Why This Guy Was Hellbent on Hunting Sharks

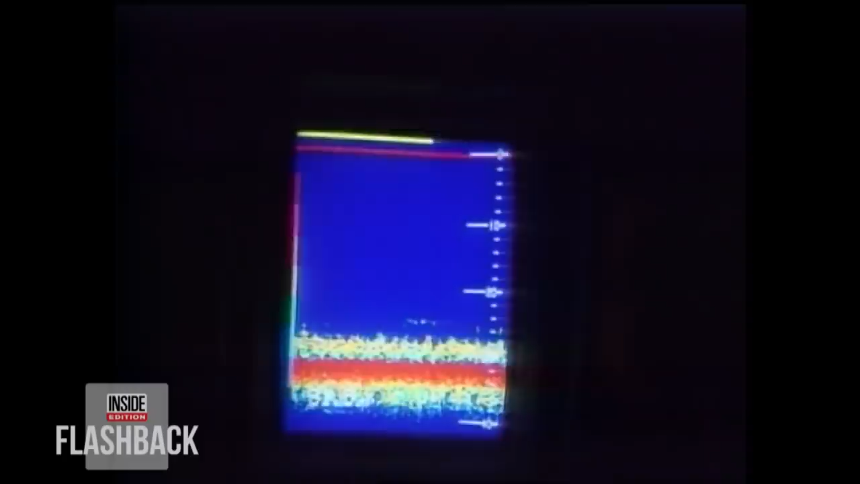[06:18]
As the sun went down, Hislop watched his depth meter to make sure his 30-foot boat did not run aground on the reef. Then, suddenly, a big strike.